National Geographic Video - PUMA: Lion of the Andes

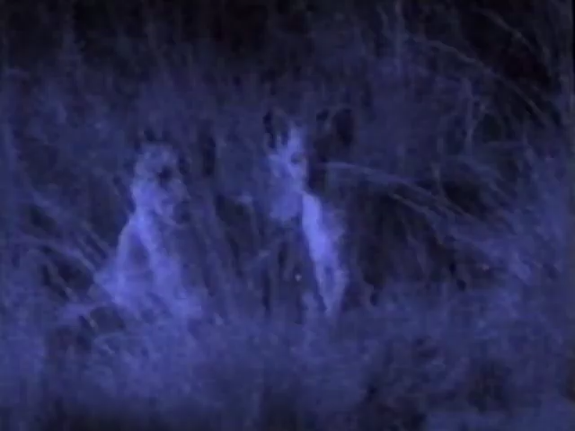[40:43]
Though the quality of my night vision lens is poor, it sure is a relief to see the family safely together again. At 4 months old, the cubs are already weaned onto meat.
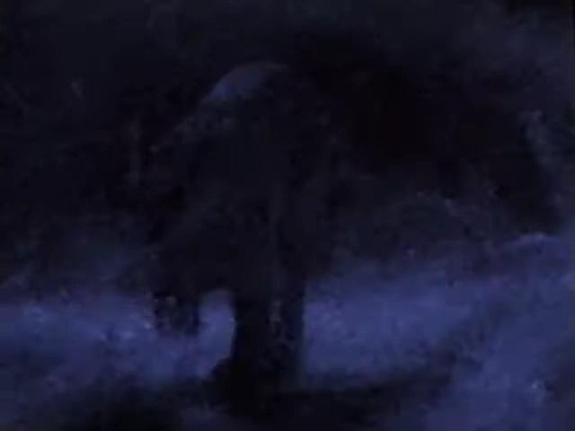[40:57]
So this means Penny must leave them frequently to go off hunting. And now she knows they're safe.
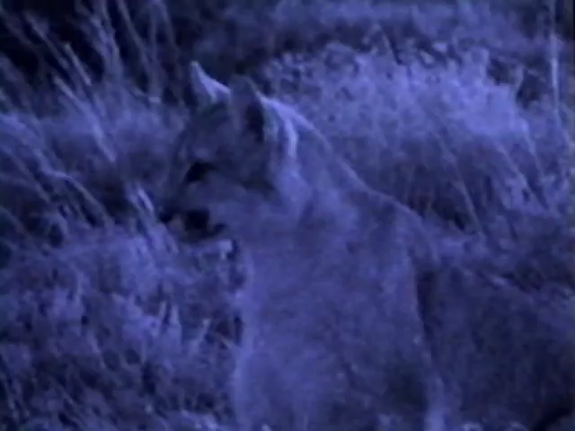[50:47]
Suddenly, like ghosts, the cats are beside me, moving noiselessly through the grass. I sense a quiet menace in such silent stealth,
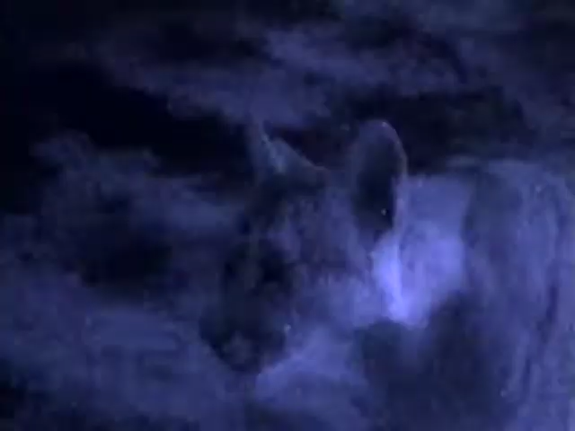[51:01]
but as with most animals, the threat of danger is largely in the imagination. Trouble is, I can only see through the special lens, and it sure feels spooky being surrounded by three large cats in the dark.
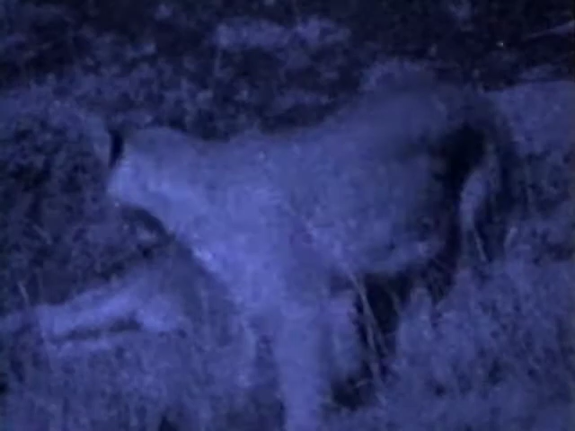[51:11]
The cubs are now a year old and need a lot of meat, so Penny is catching adult guanacos. Standing 6 feet and weighing as much as 300 pounds, guanacos are more than twice her size.
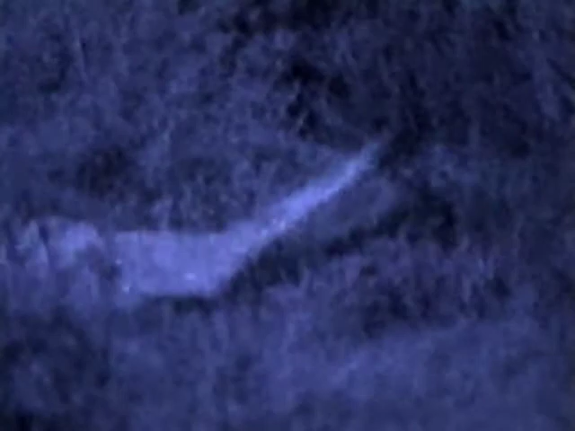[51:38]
Yet Penny not only kills them, she's also strong enough to drag them to safe feeding places.
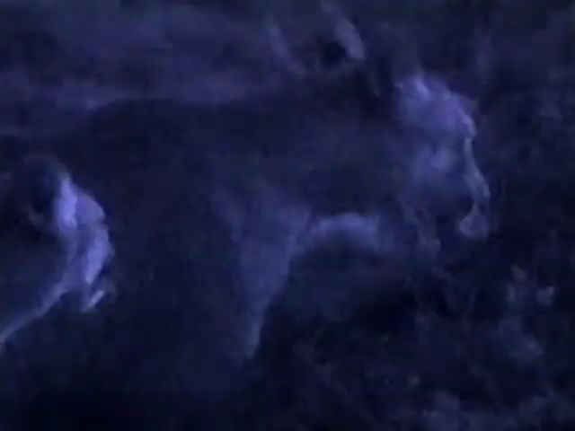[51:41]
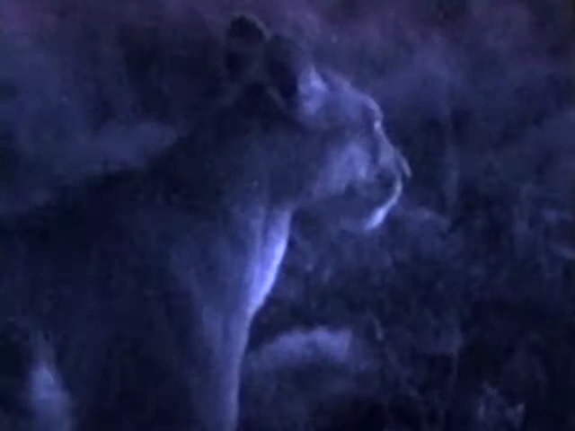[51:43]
sound of crunching bones must be like a guanaco's worst nightmare.